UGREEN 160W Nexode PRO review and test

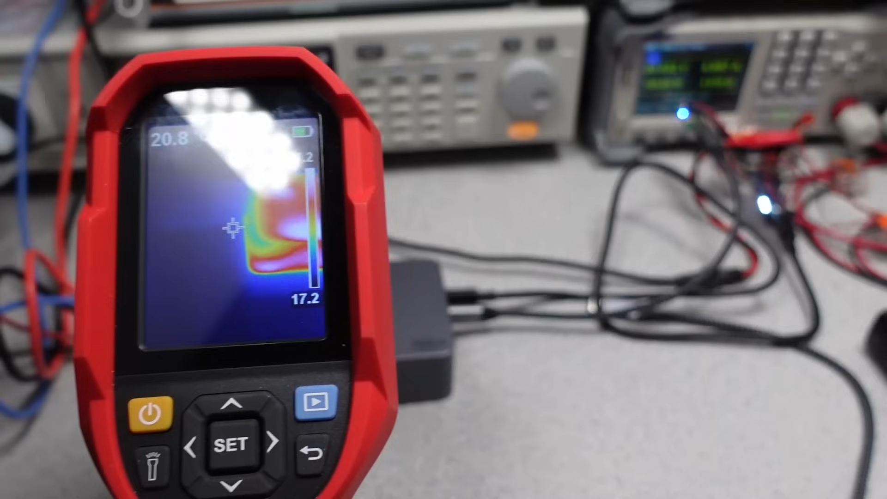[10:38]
The adapter doesn't do great here. Under a low power load, the charger does okay.
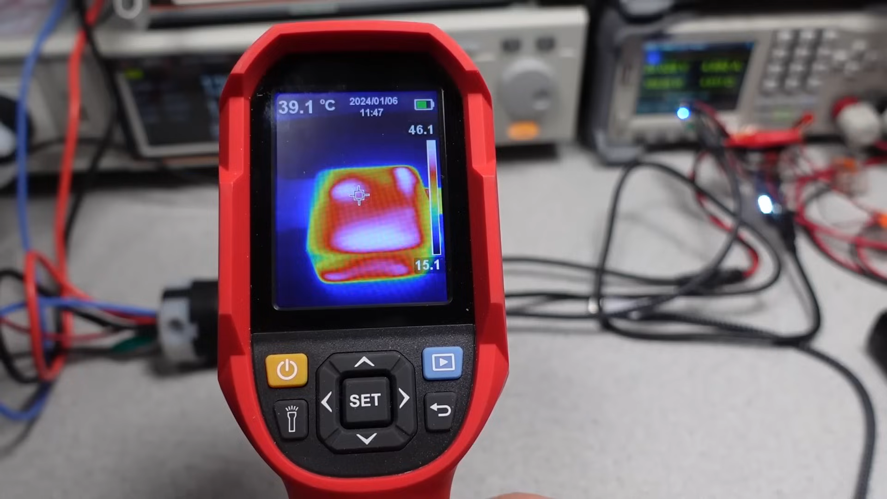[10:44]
On screen: spot 39.1°C
It doesn't get too hot, but it is also inefficient, so using a lower wattage charger is still better. As we discussed in the average power consumption part of the video, this uses a bunch of extra watts to do the same job.
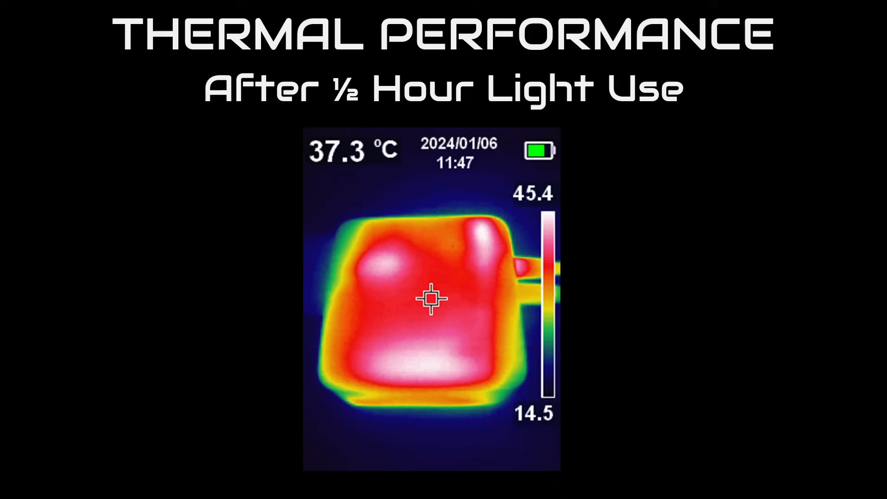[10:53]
On screen: spot 37.3°C
So, the consequence of this extra work in the tiny box means the adapter gets hot. Quite hot. Actually, in just 25 minutes, it overheated and shut down at full load. So, this would struggle, again, to meet that marketing claim on the box of fully charging a heavy power consumer, like a fully discharged MacBook Pro 16 inch, because after 30 minutes at 140 watts, or about 70 watt hours out,
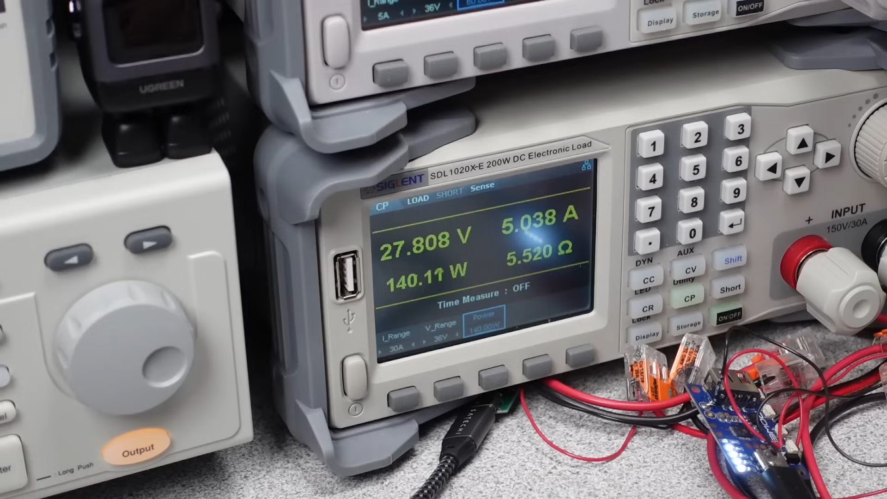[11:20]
that's probably 60 watt hours into the laptop battery, so still full speed charging ahead, the adapter will struggle thermally. In this case, with others, sometimes yes and sometimes no. Either way, not very professional at all. The thermal guard did seem to work, though.
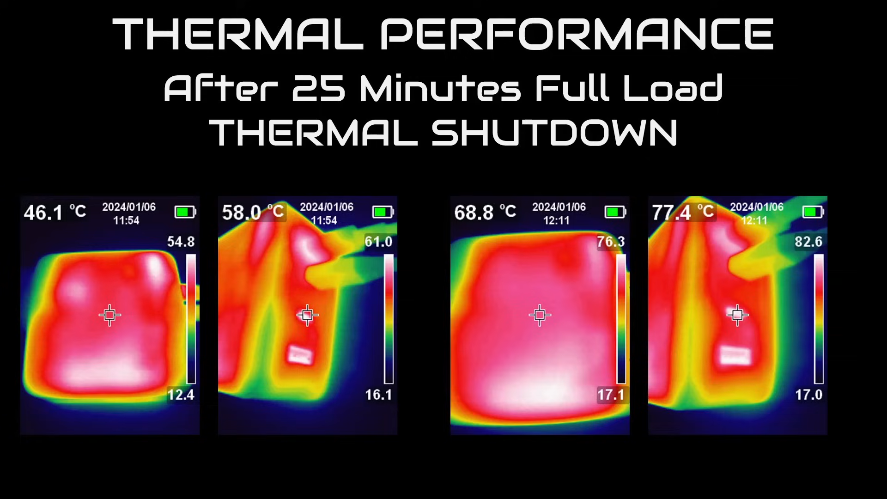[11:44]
It did shut down and recover after overheating. It's winter, so the test room is cool at 18 degrees C. The performance here is just not what I would expect and is really the biggest downfall of the adapter. So, what does this all mean? This is a new charger. It has positives and it has negatives.